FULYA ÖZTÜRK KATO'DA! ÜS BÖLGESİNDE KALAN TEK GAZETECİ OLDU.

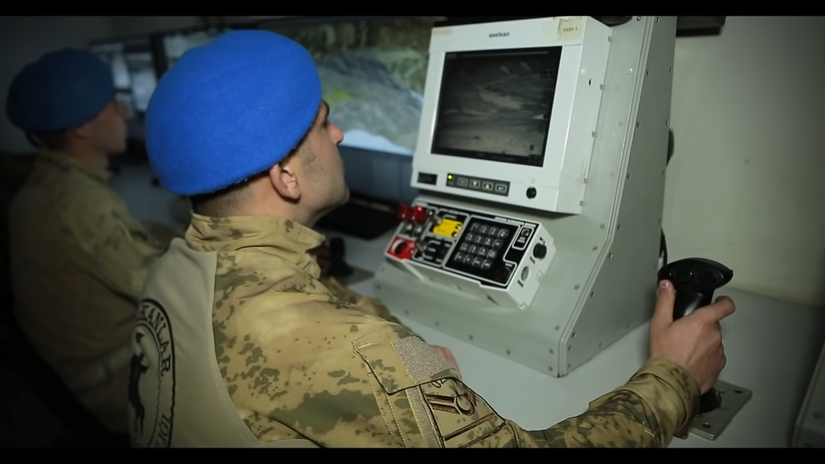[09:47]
İzleme merkezinden Kato bölgesi son teknolojiyle böyle izleniyor.
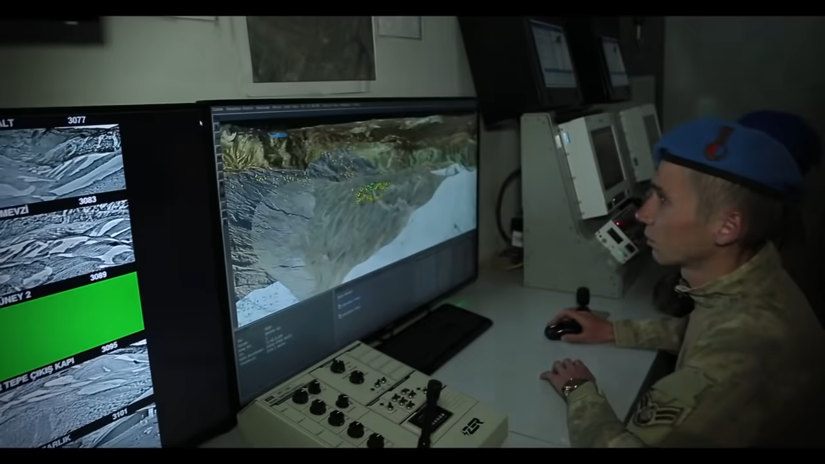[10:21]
panoramik şekilde hiçbir bölgeye atlamadan birbiri üzerine panoramik görüntü alabilen kamera sistemidir. Bunun adı dağınık açılı görüntü izleme sistemidir.
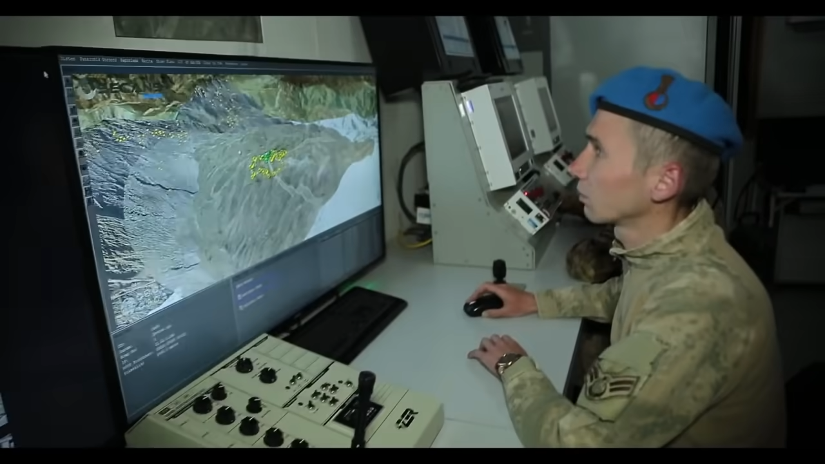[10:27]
Ve şöyle baktığımız zaman çok da net görüntü. Şu an anlık görüntü geliyor değil mi?
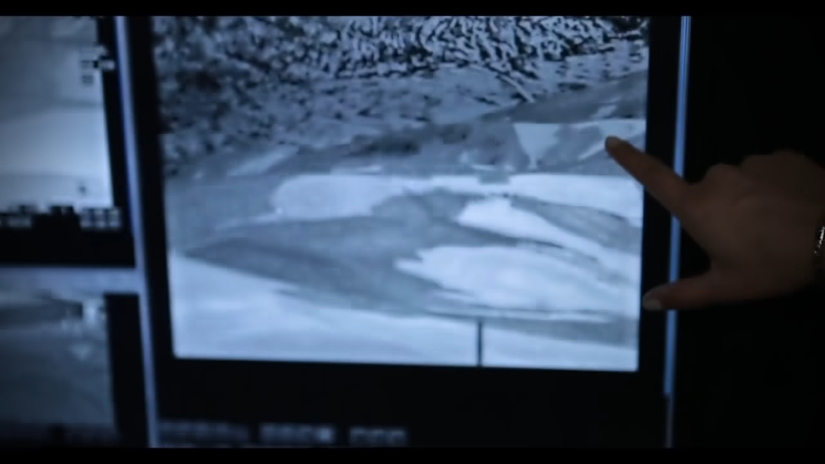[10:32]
Bu görüntü Şahingöz Termal Kamera Sistemimizin görüntüsüdür.